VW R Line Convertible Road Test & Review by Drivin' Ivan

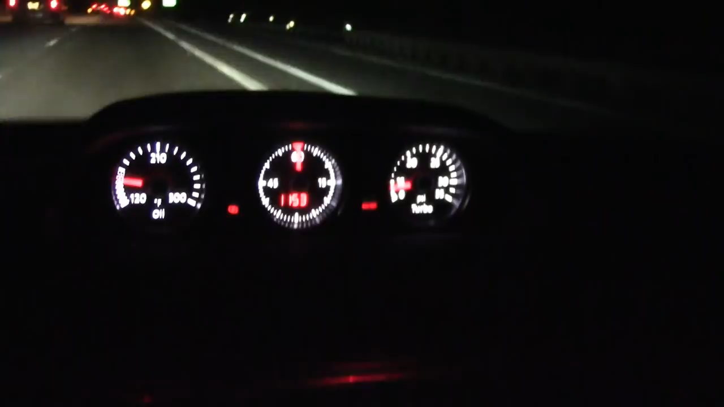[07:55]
I like these gauges up here, but overall, I don't like a red glow at night.